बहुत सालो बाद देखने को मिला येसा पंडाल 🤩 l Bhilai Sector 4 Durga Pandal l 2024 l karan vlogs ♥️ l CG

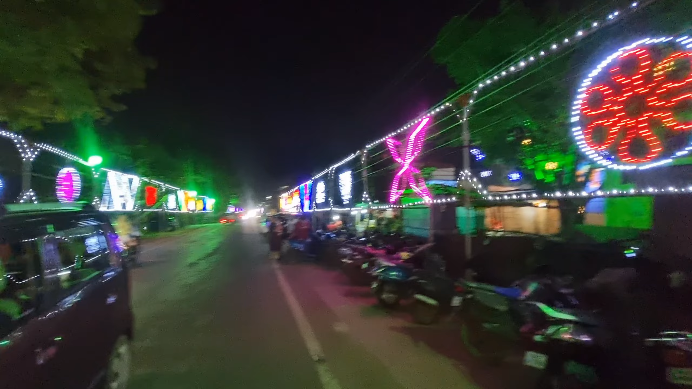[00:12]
तो भी मैं वह दोस्तों सेक्टर 4 में यह बहार का सेक्टर 2 से रोड सिधा आते हैं वह वाला चौक और यह पुरा लाइट व सज्जों भी देख सकते हैं